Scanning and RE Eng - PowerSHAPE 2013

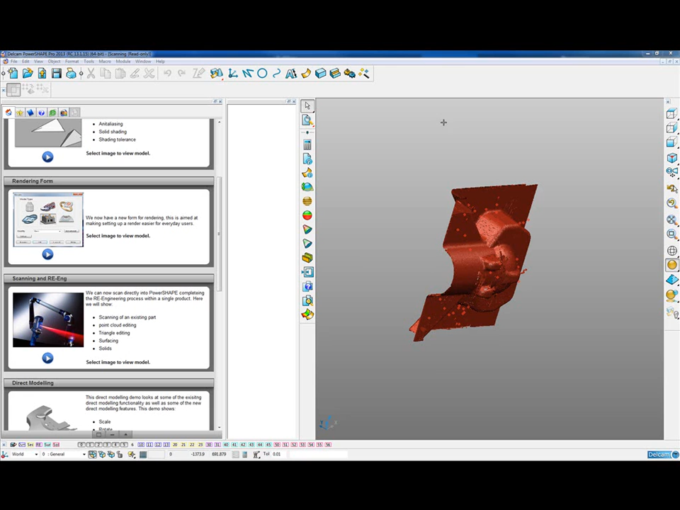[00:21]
This highlights the ability to capture point cloud data directly into PowerShape and should be shown with the accompanying PowerPoint slide and video where we show the scanning of the part and the point cloud data capture live inside PowerShape. If we click on the image from the rolling demo, it will load the part into our window.
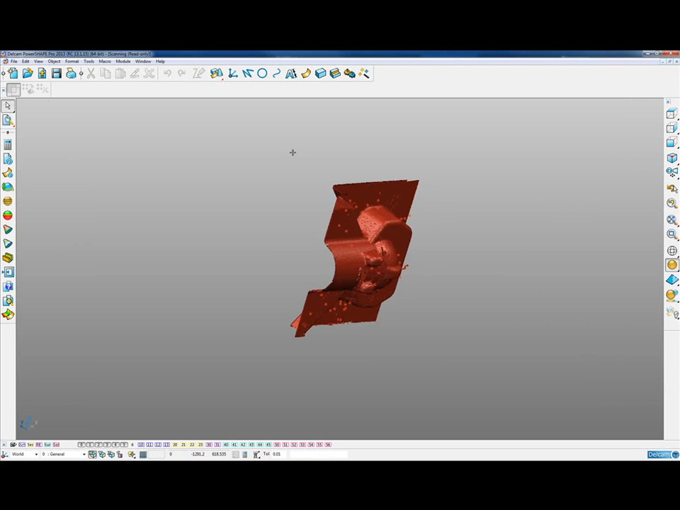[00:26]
We can then hide the browser and the tree window and we can see a pre-scanned point cloud or series of point clouds that we captured earlier.
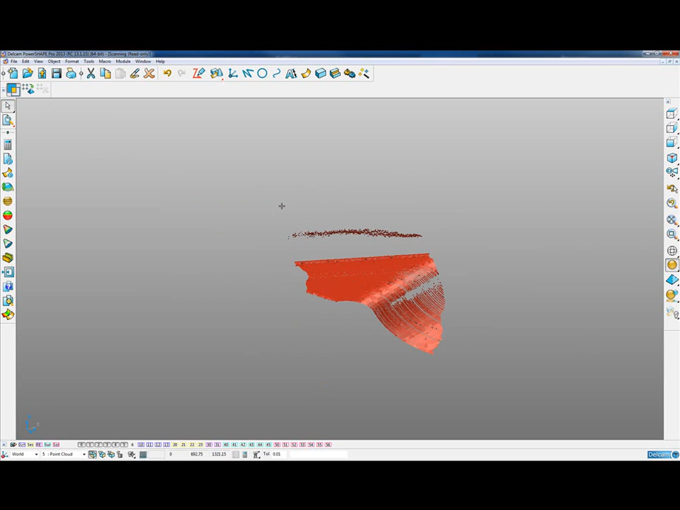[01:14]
and delete those if we want to. So we can do some edits to the point cloud.
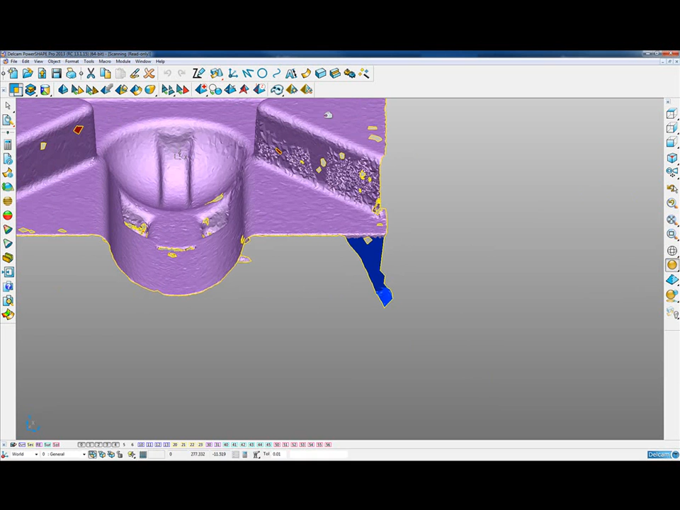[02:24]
So for example, this area here, we can select those triangles and delete them if we want to. If we had any large holes, we could use the hole filling feature to fill
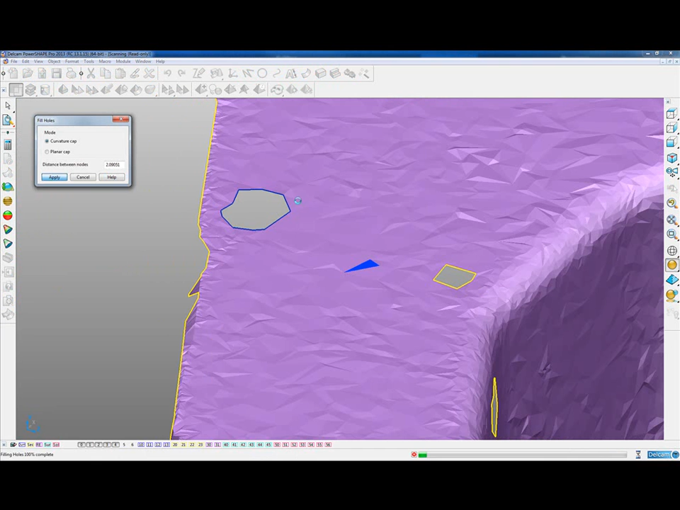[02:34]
in those holes based on a curvature or a planar cap. And we could apply a general smooth to all of the mesh.
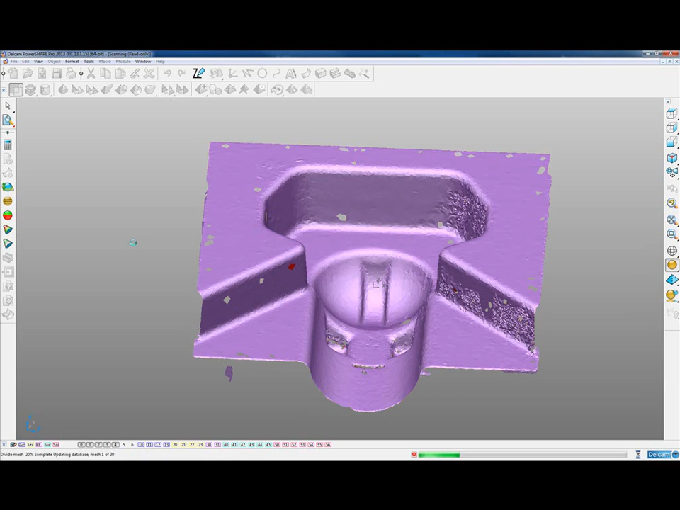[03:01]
So we can just split the mesh into its connected portions and then delete any of the smaller meshes that we don't require.
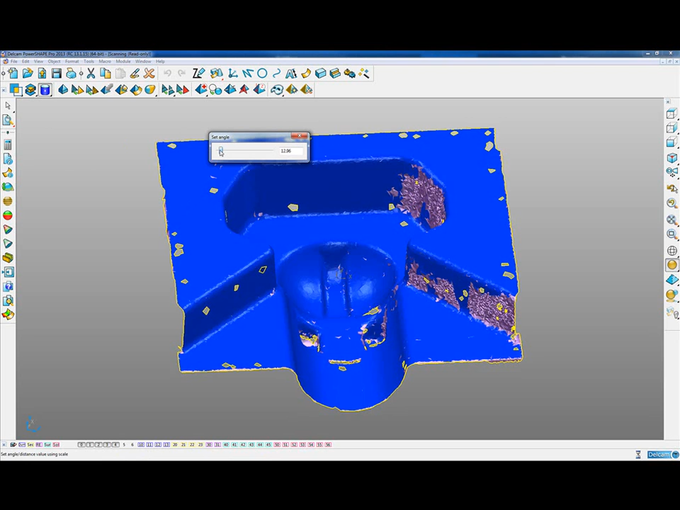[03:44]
Select this top planar region and then just reduce my selection. So I only get this top planar face of the model. I'm then going to divide the mesh based upon that selection.
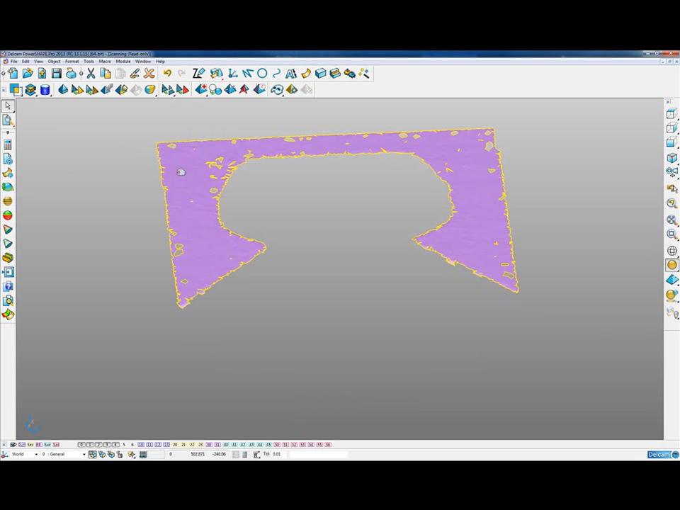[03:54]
We can then select just the planar region of the triangles, open up the surfacing wizard
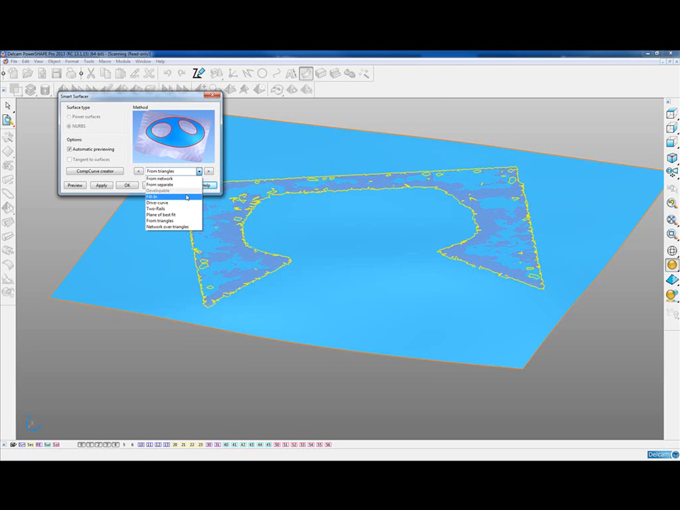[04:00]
and use that to create a plane of best fit based on those triangles.
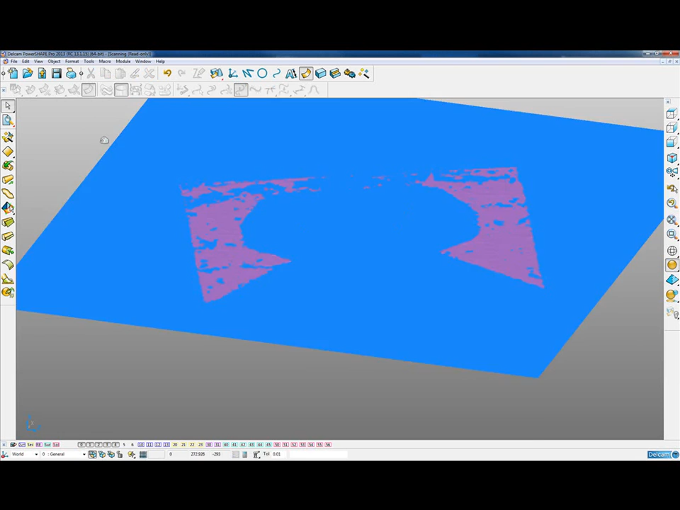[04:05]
We can then reverse it and create a work plane with the same Z orientation or the normal direction of that plane.
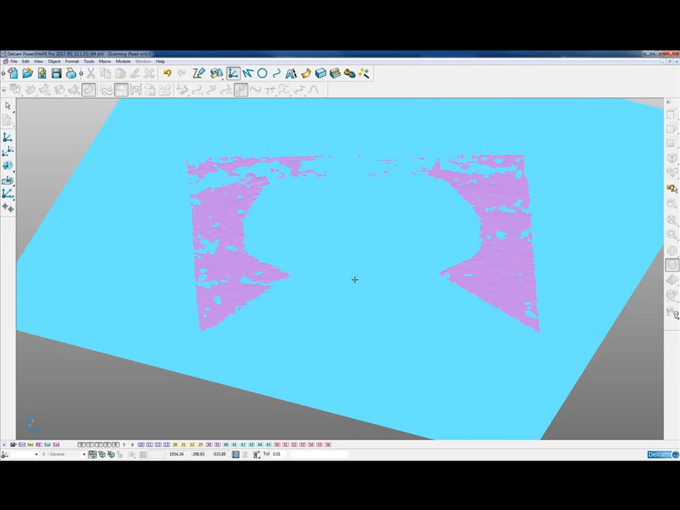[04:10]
So we now have a work plane nicely aligned in Z.
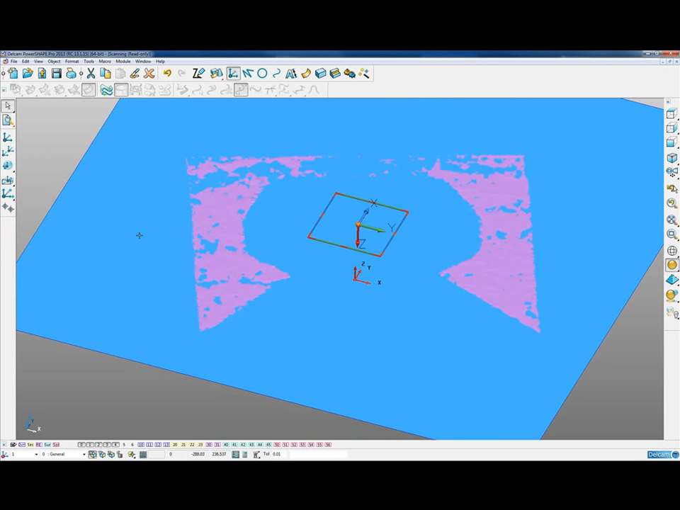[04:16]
And once we've done that, I can just take all of the triangles and go into object,
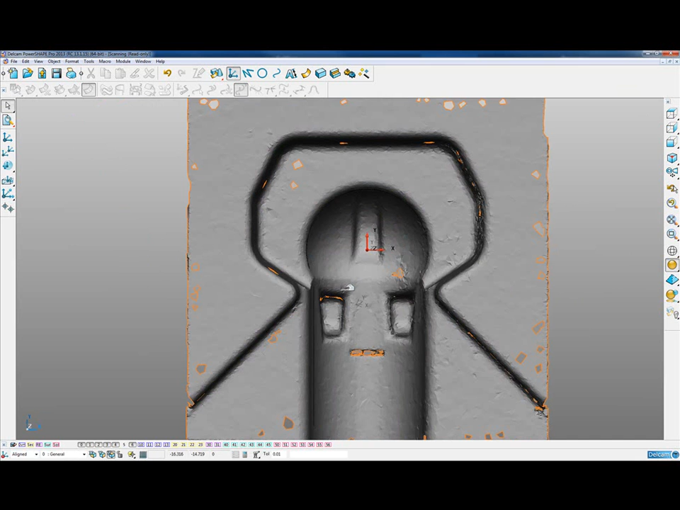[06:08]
And it also matches our pre-created work plane that we've got stored on another level. So I'm just going to select the wireframe and delete it.
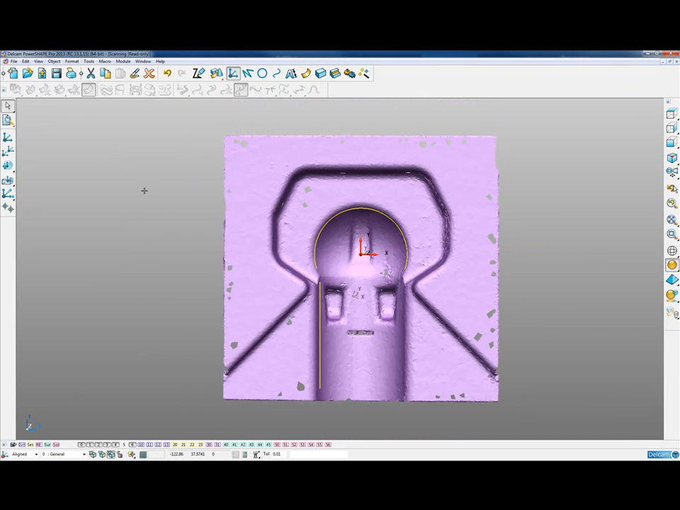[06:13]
Now looking at this part and thinking about the best way to reverse engineer it.